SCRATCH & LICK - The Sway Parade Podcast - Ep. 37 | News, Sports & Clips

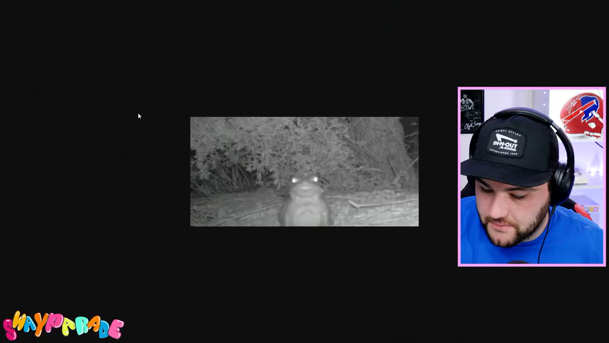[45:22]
Uh, and there's an image of these toads that I'll put up here. Night vision. If you're watching, does that look like a toad that wants to be licked for any reason, psychedelic or not? I don't think so. Let's learn more about, uh, what the story entails.